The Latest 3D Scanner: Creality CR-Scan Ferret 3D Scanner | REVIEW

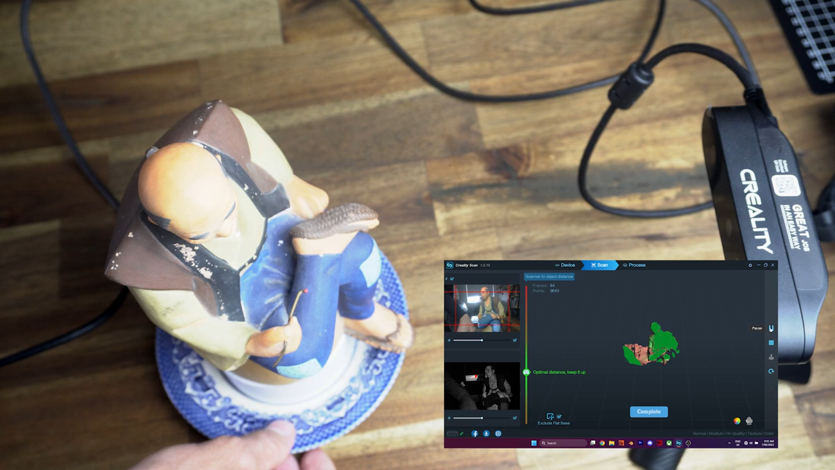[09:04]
You can see all of these little dots. They're starting to make what we can recognize as a 3D little structure here. So we're going to try and keep that the whole time in this nice optimal range. And try not to go too fast.
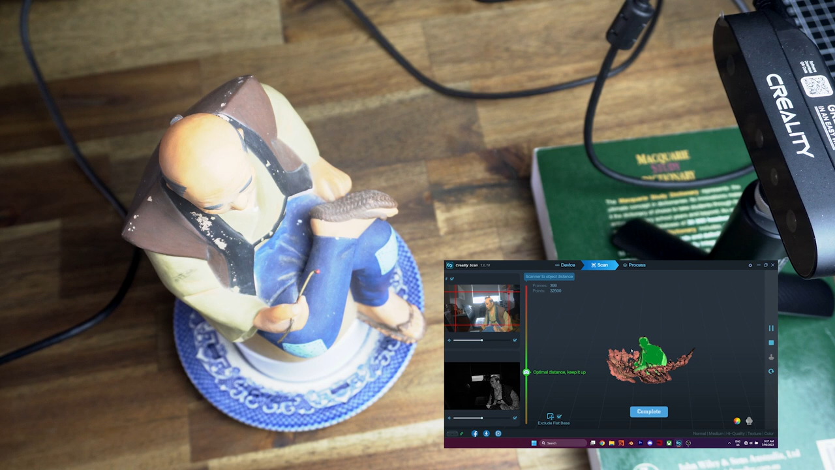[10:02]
So I'm going to go ahead and click on pause. And then we can go to complete. And it's going to ask us if we want to do this, we're going to say yes. And then you've got these options here.
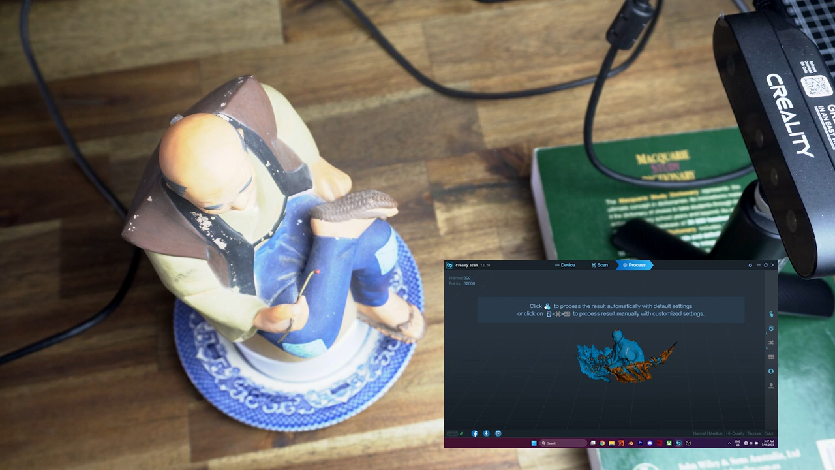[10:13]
So you can click to proceed further, or you can optimize the settings. What I'm going to do here, is I'm just going to click on the top option here, it's going to ask me again, do I want to proceed, I'm going to say yes. And now it's going to optimize. So you can see it's finished optimizing, it's now doing the remeshing part of this. And so far, it hasn't actually been too long, it's doing this pretty quickly. And up here, you can kind of see, it's showing you the faces and the frames here and the points.
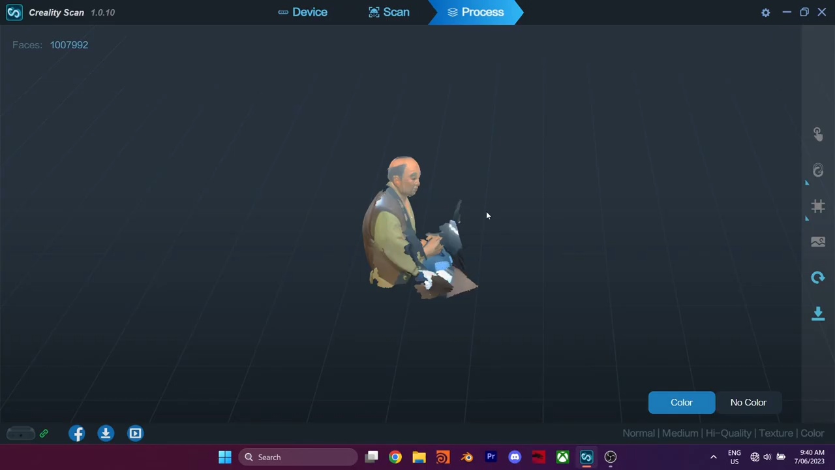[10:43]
And here you can see, it's now put in the colors. And this did a fantastic job. I got to say, this scanner has really impressed me so far. And the reason we have some of this missing information here is not because the scanner is not capable, it's just because I didn't put it at a high enough angle.
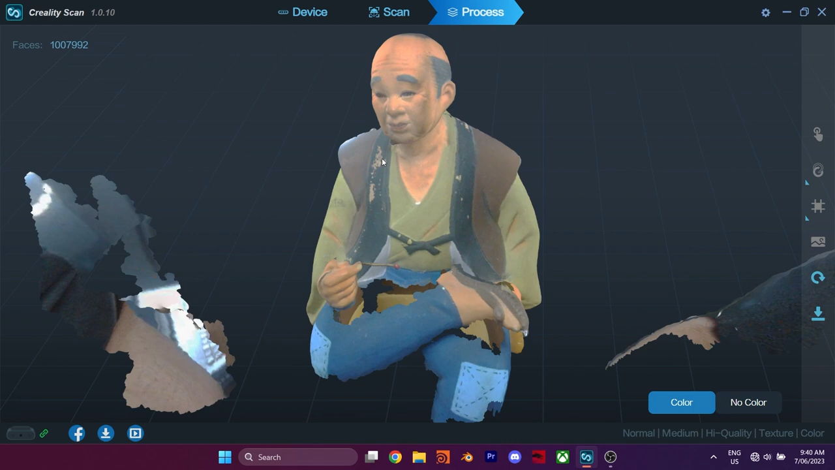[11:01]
This is just kind of to give you guys a rough idea just how quickly you can get a pretty good model. And you can look here at the actual base mesh, and just look at the details that it's captured here.
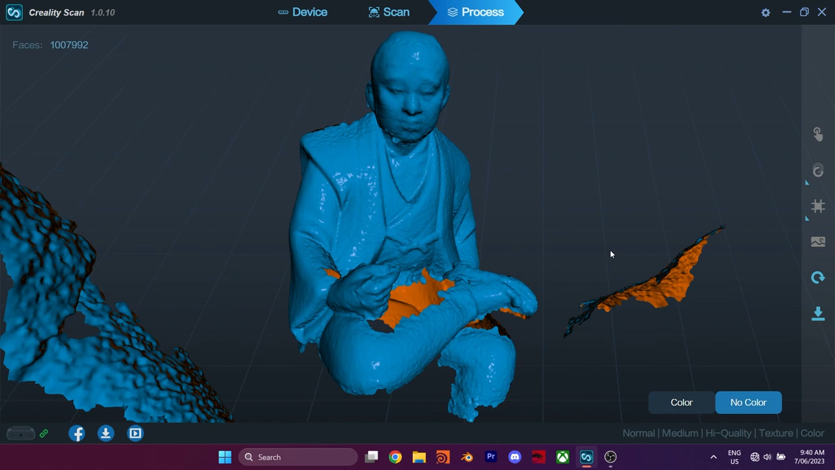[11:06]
And like I said, this could be done a lot better, if you give it more frames.
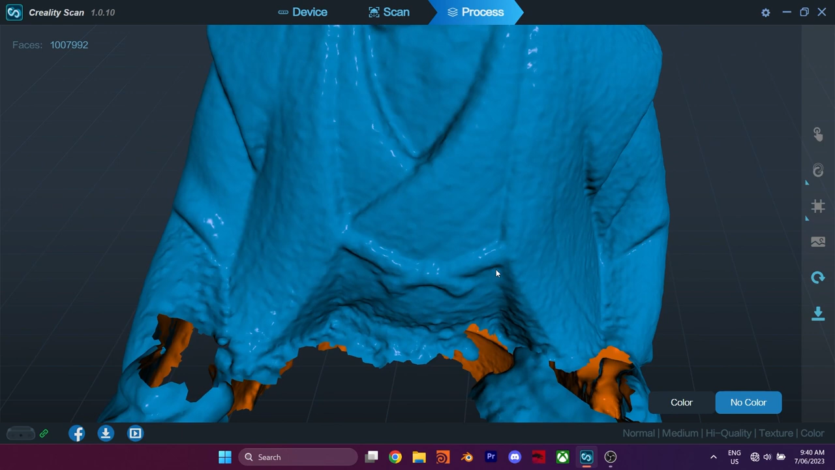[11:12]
And I just gave it a few frames. In this case, you can definitely go to a lot higher frames.
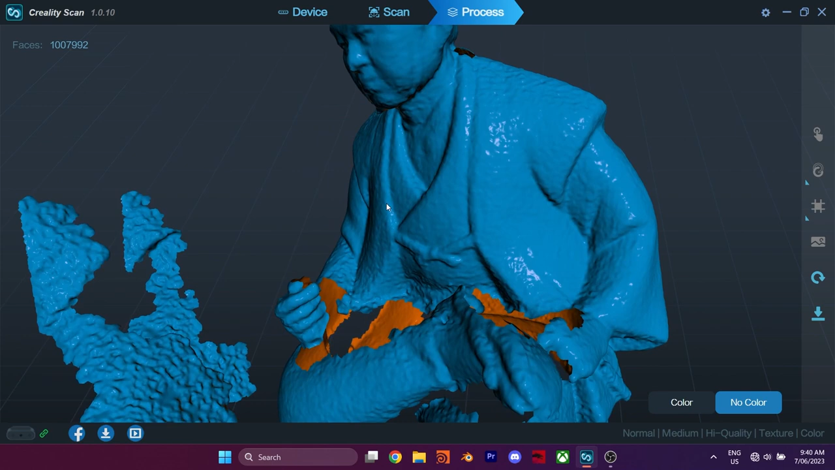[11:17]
And in this case, my arm got here in the way as well.
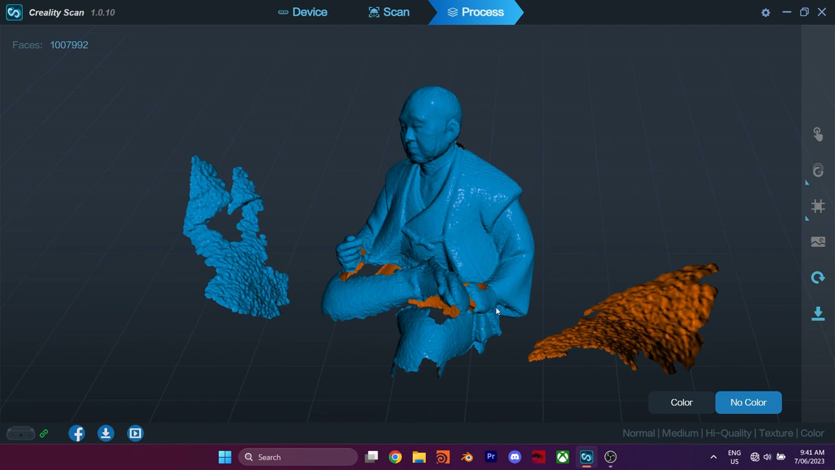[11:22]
But even then, it's gotten rid of most of the garbage here and given us what we primarily want. And it's even mapped the color onto there. And because we had the light source kind of coming from one side, but we kept the scan face that way,
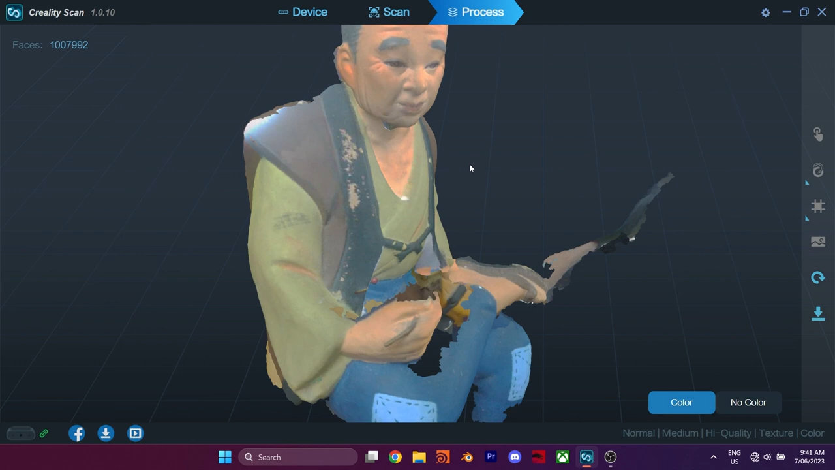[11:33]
it all kind of has the same sort of lighting with that technique, which kind of works really well. We have this kind of like diffuse texture all over, which we can easily import into a 3D software and use for our model.
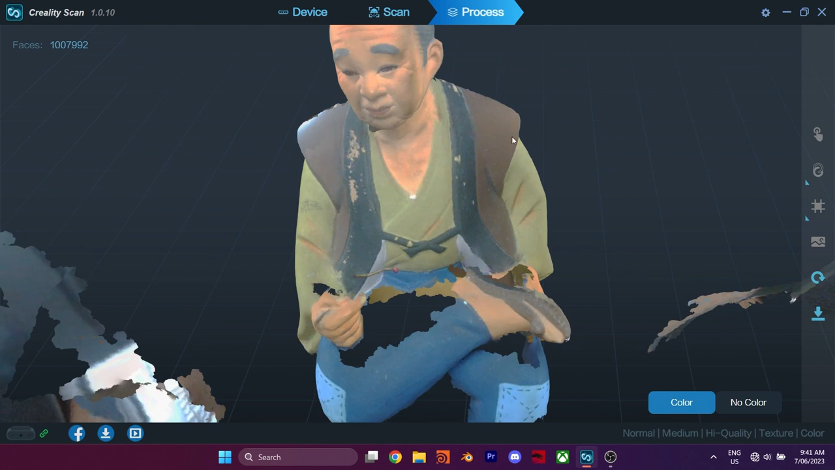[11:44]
So let's try something else. So what I'm going to do now is the exact same thing we did before.
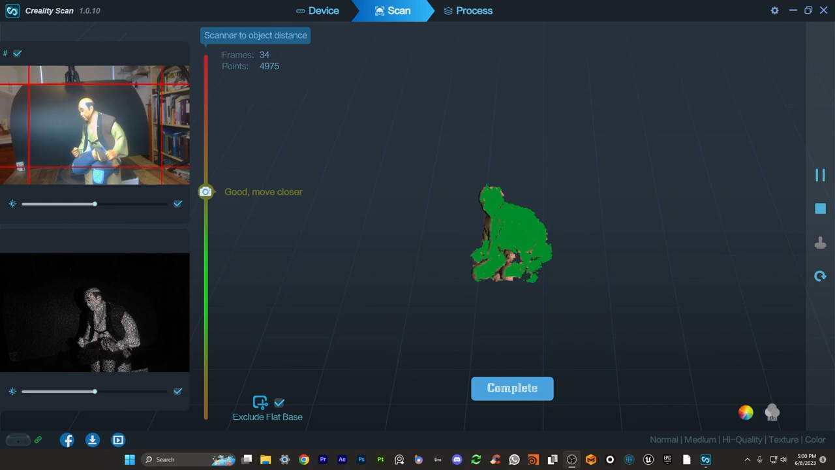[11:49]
I am speeding this up.
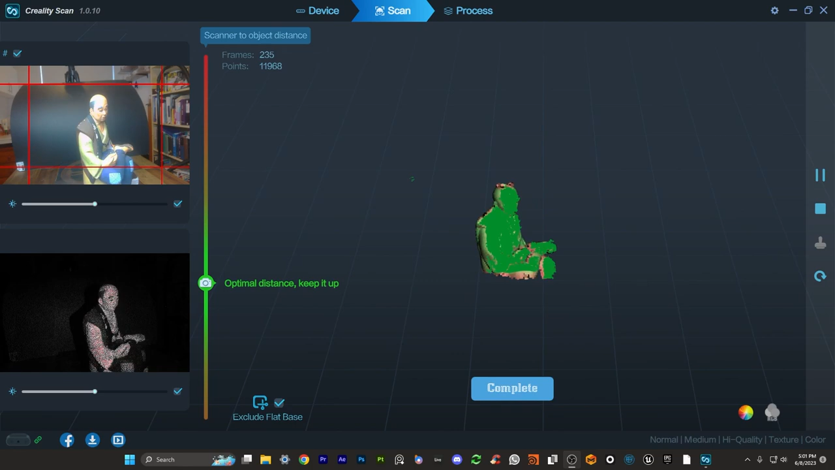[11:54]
But what I'm doing is I have this on my plate, I'm rotating it around, I'm getting a scan, and then I'm putting a book underneath the scanner,
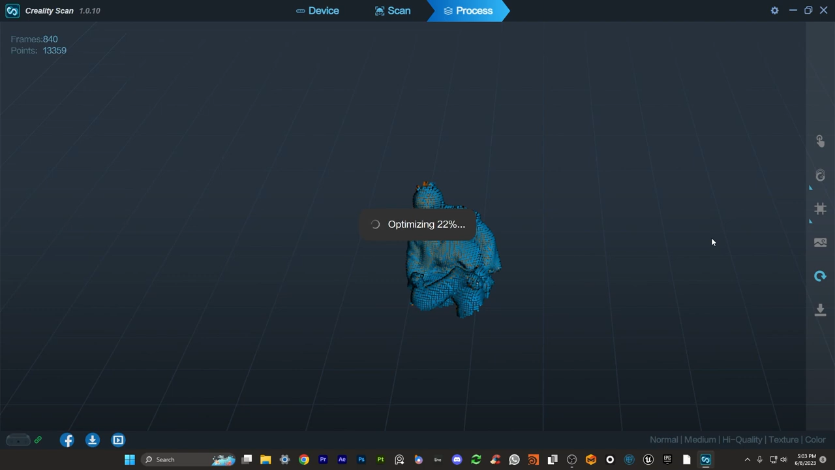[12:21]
Once again, this is sped up. But you can see overall, even though it's a lot more frames, it's not really taking that long. It didn't take this long compared to something like photogrammetry, for example.
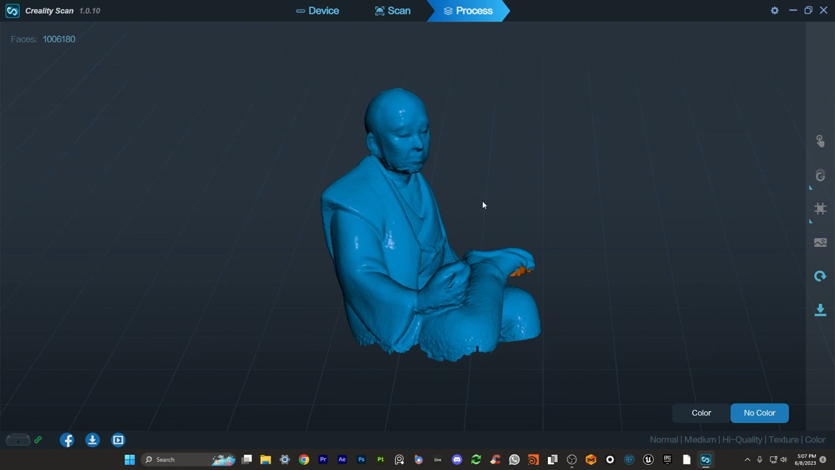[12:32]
And here you guys can see just the amount of detail that I've captured with the second scan. So I did a few more frames this time, and I got some different angles. So higher and lower, you can see it's just absolutely incredible.
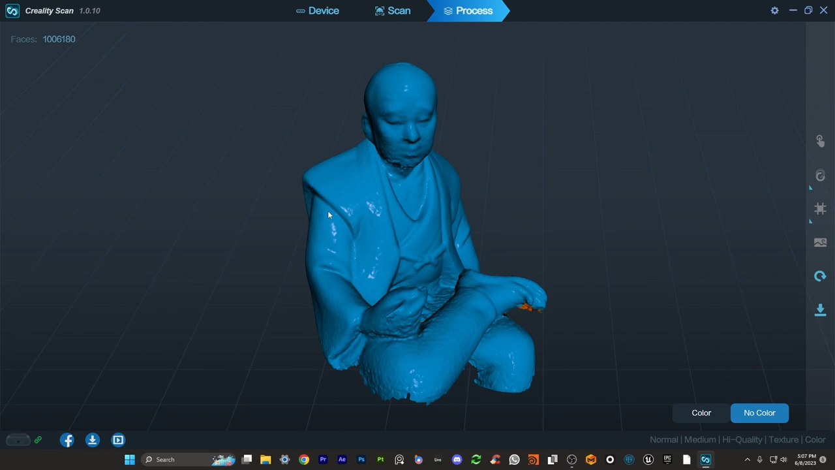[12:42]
I got to say that I'm pretty impressed with the scanner. And so far, the software has been the thing that impresses me the most because it's so simple to use.
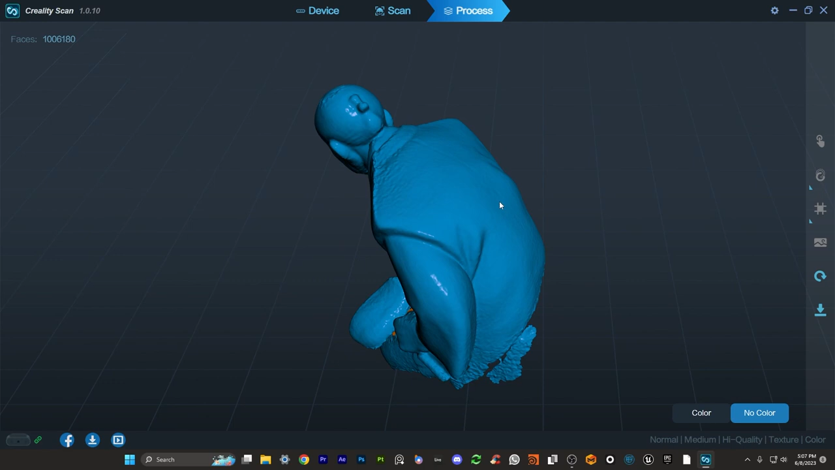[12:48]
So I'm really loving the results that I'm getting here.
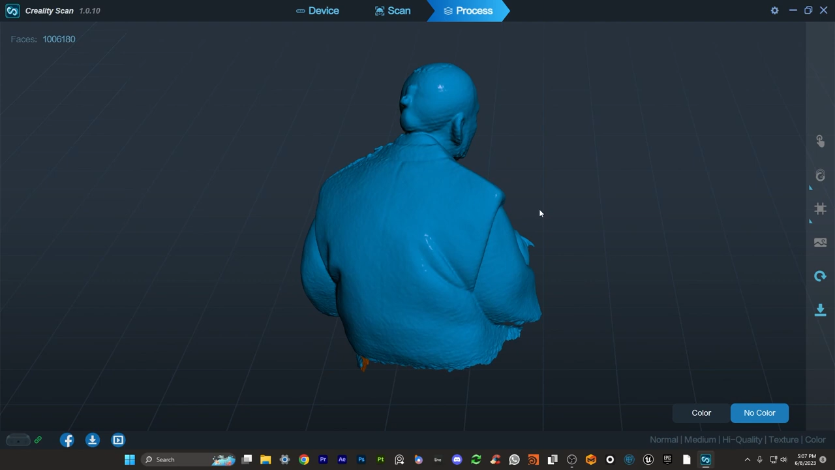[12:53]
So what I'm going to do is I'm now going to show you guys how you can import these models into blenders. So if you want to export this, what you want to do is you want to go over here to the export button, I'm going to choose somewhere on my desktop, I'm just going to call this statue.